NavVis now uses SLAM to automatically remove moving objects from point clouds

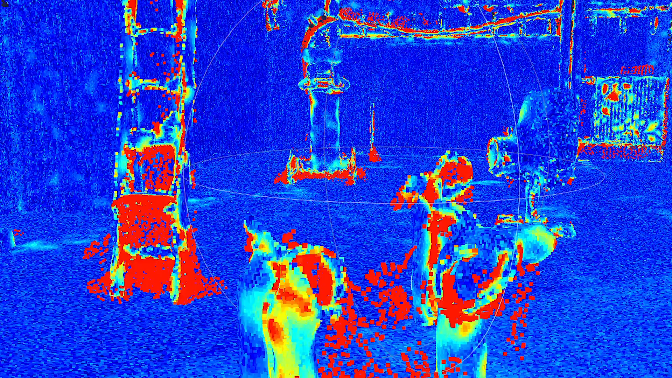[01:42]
that this physical point or this measured point is actually existing so by fusing all these individual measurements let's say you hit
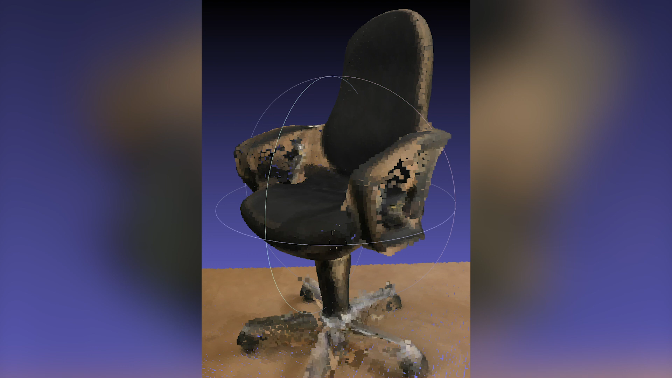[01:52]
the front of the chair 10 times and three times it passed through then you know okay that's probably really the chair or if you hit something three times and then 10 times you go through this in space then you can remove this so ultimately you calculate a probability and that's why we call it also a probabilistic point
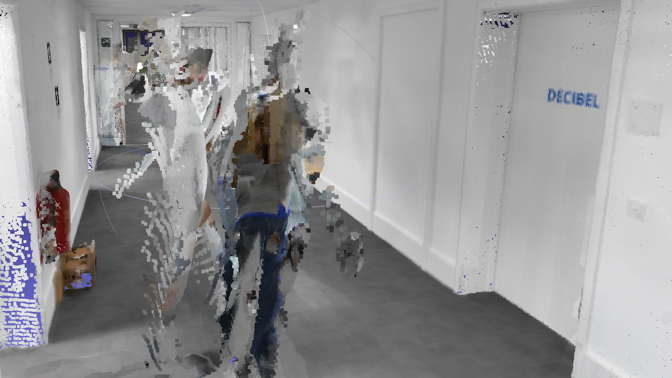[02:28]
found in your point cloud thanks to our probabilistic point cloud algorithm however we can also detect that this is rather unlikely that this is a real physical
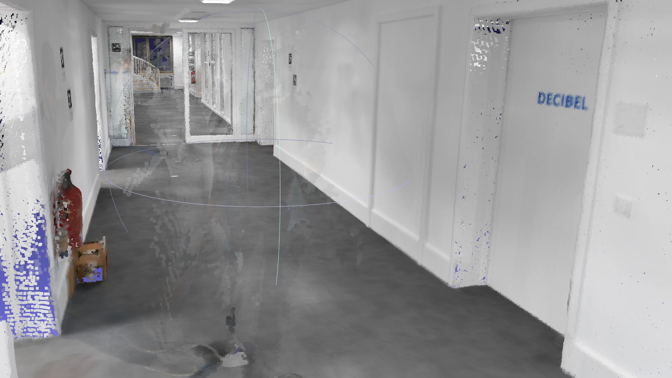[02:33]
object because we have seen the same space also from other perspectives in other points in time
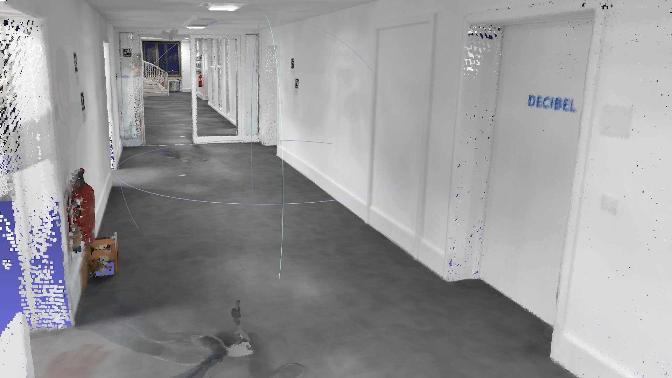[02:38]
so we can remove these dynamic objects like persons walking through your scan as well which lets you